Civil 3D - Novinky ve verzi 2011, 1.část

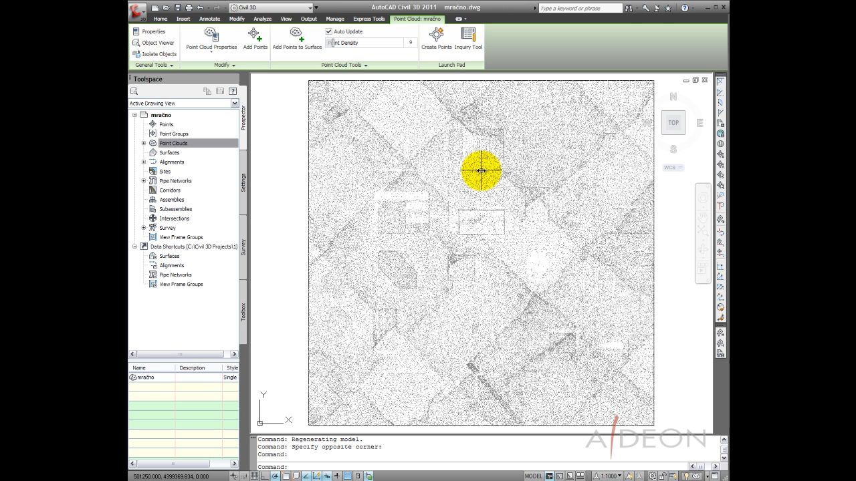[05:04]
Body jako takové obsahují, můžou obsahovat obrovské množství bodů a tímhle posuvníkem, respektive číselným údajem, můžu upravovat, kolik bodů najednou chci na obrazovce vidět. Má to samozřejmě vliv na plynulost práce a na rychlost. Tak jako u klasických bodů i u mračen bodů, můžeme editovat jejich zobrazení, jejich styl.
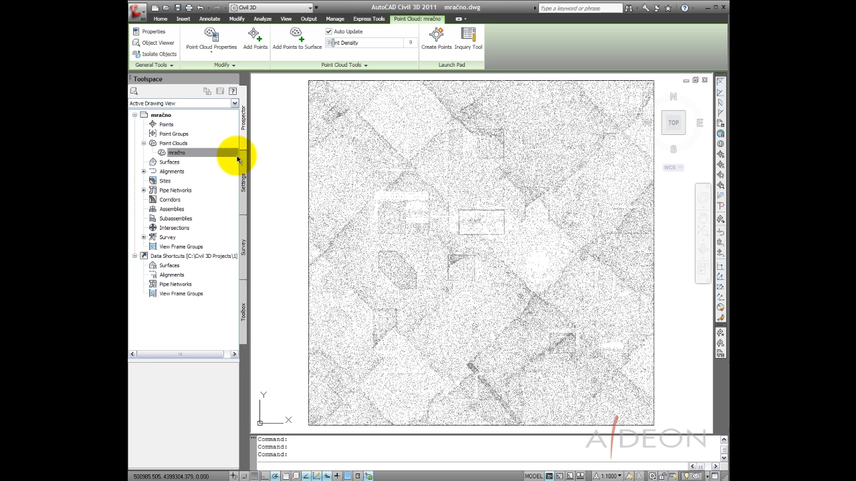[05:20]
Můžu snadno přepnout například do analýzy výškové.
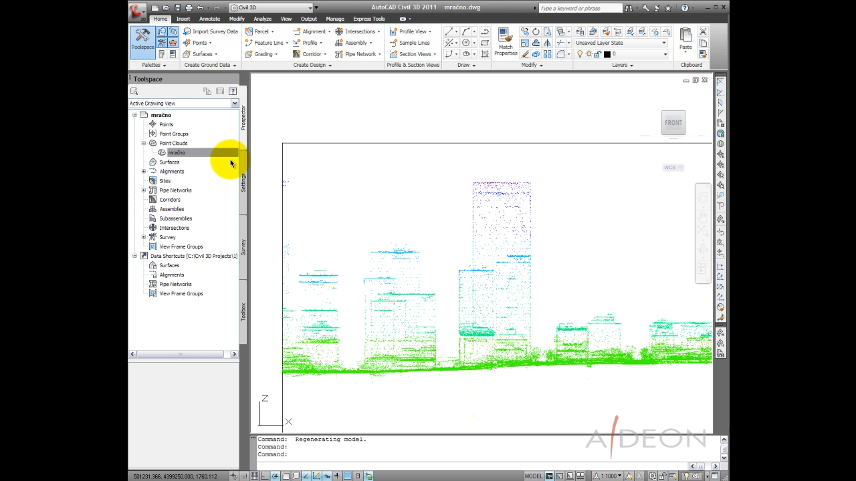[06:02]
Pokud jsou lajzrově zameřené body přímo rozděleny do jednotlivých kategorí výdle objektů zaměřených je možné je pak vizuálně odlišit.
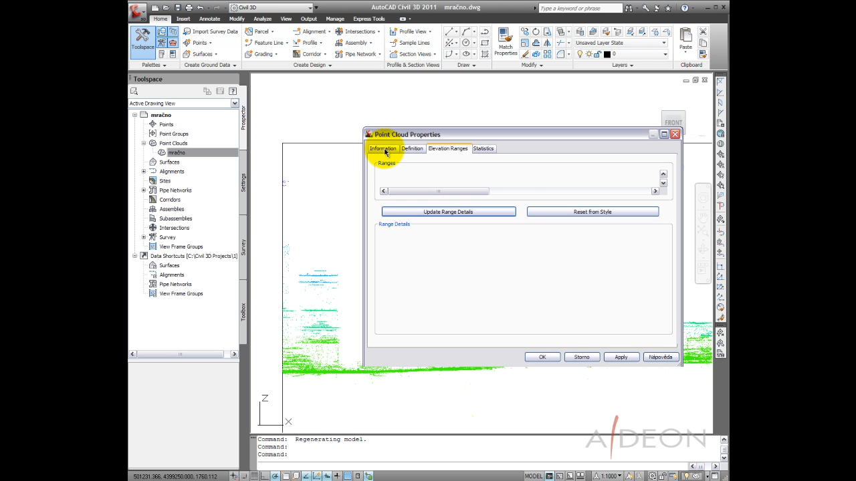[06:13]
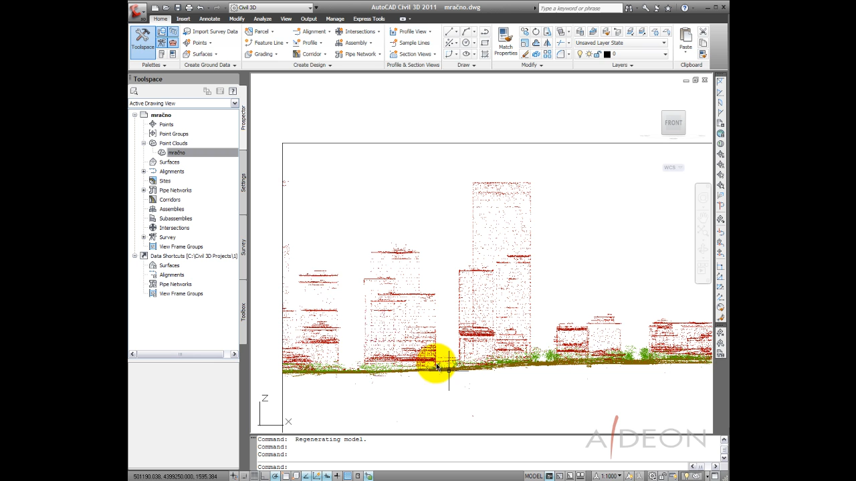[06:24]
Pomocí této klasifikace tak máme tedy rozlišené budovy, zeleň, terén a samozřejmě tu klasifikaci a styly jednotlivých úrovní mohu upravovat.